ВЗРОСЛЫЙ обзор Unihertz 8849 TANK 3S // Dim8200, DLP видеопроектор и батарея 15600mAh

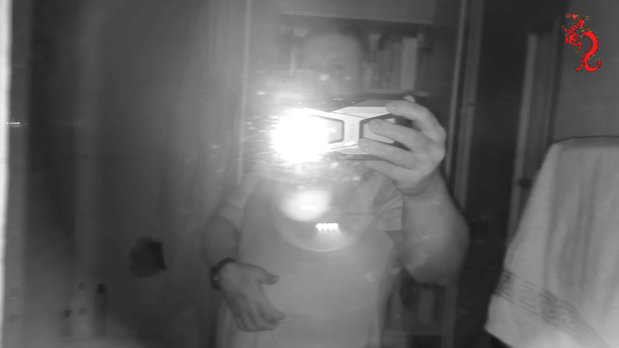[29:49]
прекрасно подсветка на ней уже на самом снятая в общем пользоваться ей